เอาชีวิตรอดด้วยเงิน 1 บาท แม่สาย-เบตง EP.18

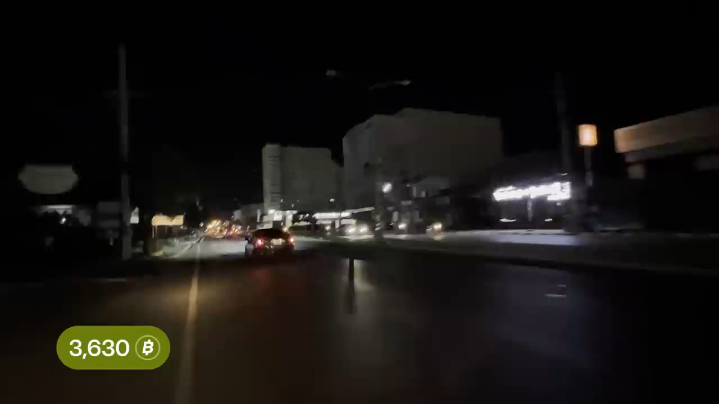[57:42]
ทุกคนผมผ้ามาดูเมืองหัวหินตอนนี้คืนนะฮะซึ่งผมก็ไม่รู้ว่าอยู่ส่วนไหนของหัวหินนะทุกคน
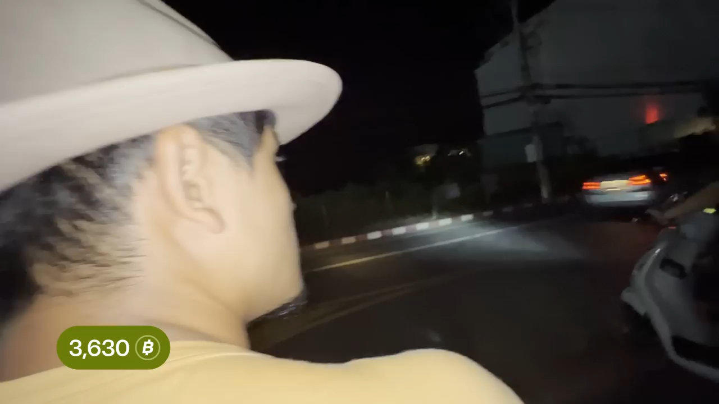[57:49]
น้องครับ Seven อยู่ตรงไหนครับครับผมต้องน่า ออเคครับ ขอบคุณมากครับนี่ Blue Port นะครับสภาลมีไฟด้วย ทุกคนเห็นว่าผมไม่เคยเห็นสภาลรอยมีไฟทุกคน
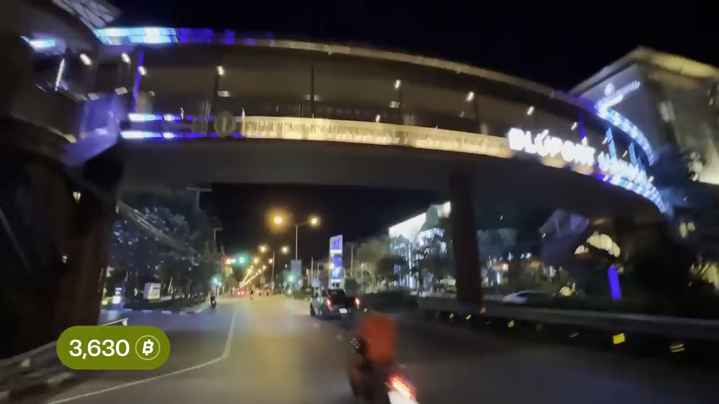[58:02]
อาจจะเป็นสภาลรอยที่แบบรูที่สุดน้องน่าจะนอนที่นี่นะIt's the Continental
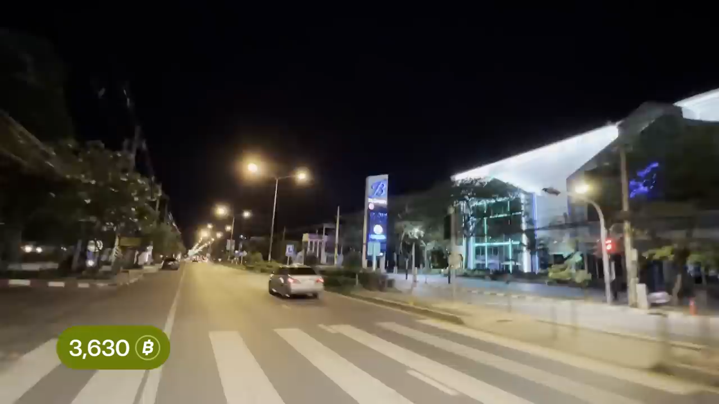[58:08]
ด้านขวาหน้าคือ Blue Portคืออะไรก็ไม่รู้ ทุกคนผมก็อ่านไปเองแห
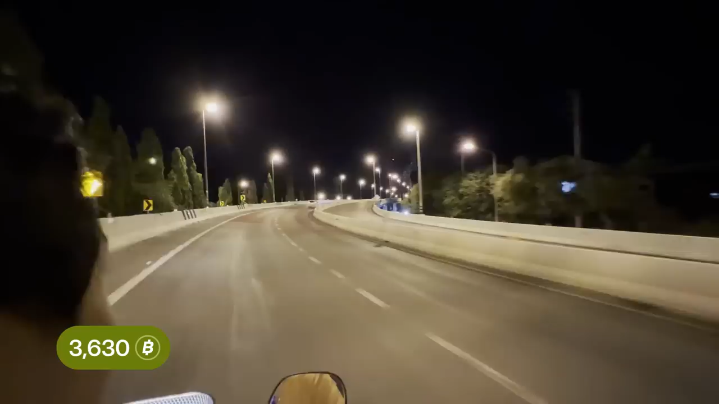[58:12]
ละอ่ะทุกคนครับผมเห็น Seven อยู่ละเอ็ด  broaderผมกำลังหาที่ you turn อยู่นะแต่ว่าจะบอกว่ามันดูดีอ่ะมันดูเหมือนที่มีนังเลยทุกคน ПрostID? ก่อนที่เราจะ you turn เราจะอีบเซ็ดเราเจอ Seven แล้วท